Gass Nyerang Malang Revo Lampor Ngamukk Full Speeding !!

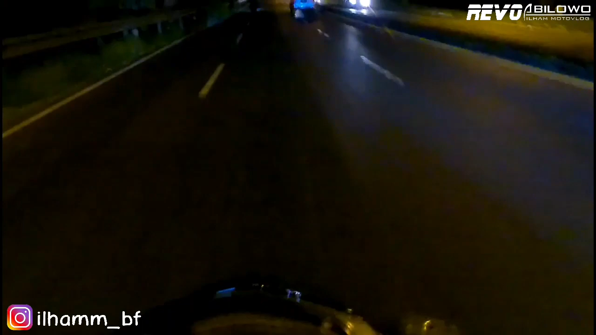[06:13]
Oke bolo, ini udah nyampe di Purwosari bolo. Kurang lebih 1 jaman lagi udah nyampe di Jeki. Kalau untuk Mas Jeki sendiri di daerah Malang Blimbing bolo. Di sana kayaknya udah banyak anak-anak bolo.
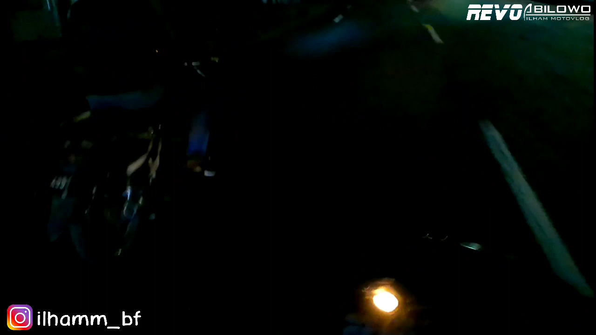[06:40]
Revo. Revo 1 juta umat. Jembatan ini sih rodok rapi enak bolo dalan ini.
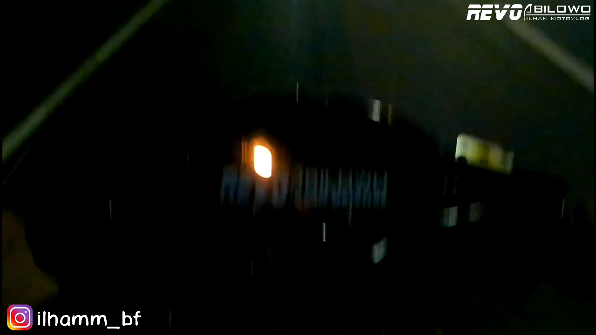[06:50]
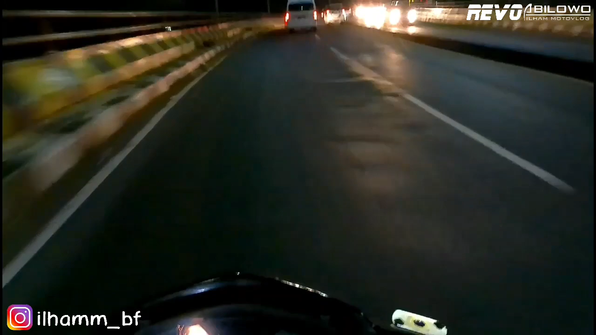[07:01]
Habis ini nyampe di Lawang bolo. Lawang sama Blimbing juga gak terlalu jauh. Lumayan lah. Naik kereta langsung ke Malang. Spek balap buat touring.
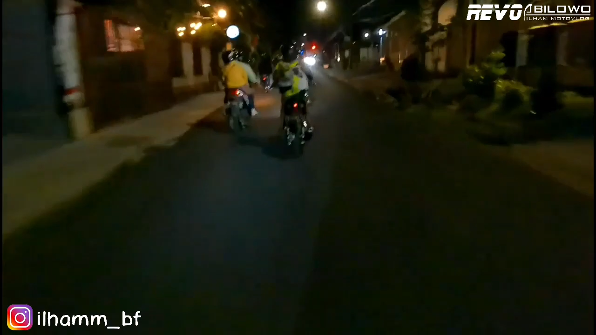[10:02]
Kemana ya? Oh, belok kanan. Oke, bolo.
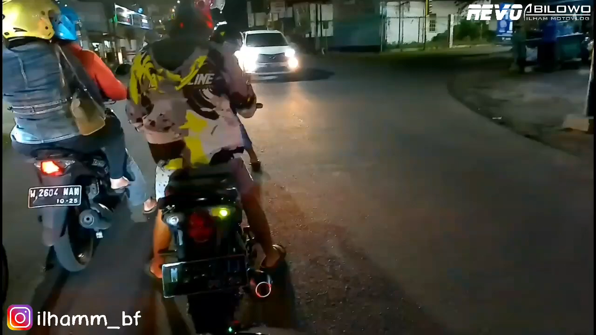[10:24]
Lampu merah. Ada phone-nya bos-bos bolo. Konku tak sing belok standar.
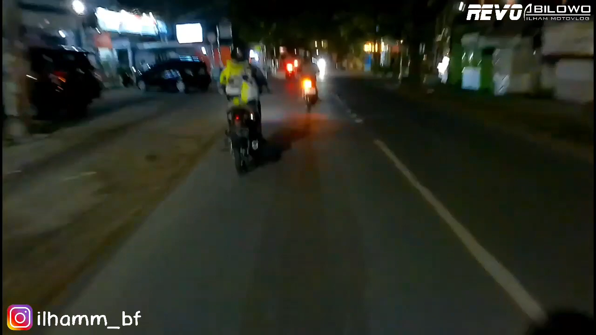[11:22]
sampai kayaknya Bolo. Kok belok kiri? Kok enggak sih? Belok. Gak paham daerah sini Bolo.
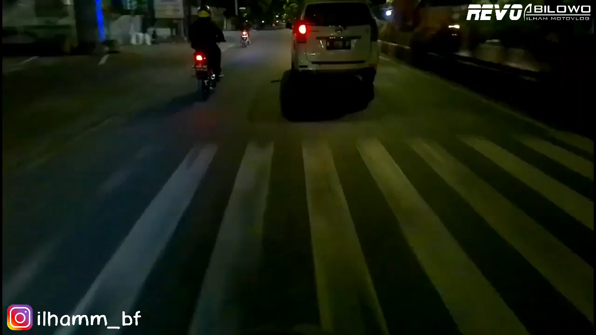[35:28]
Awane adem bolo. Mau hampir tiba bolo. Gak tahu kalau ada lampu merah. Gak fokus.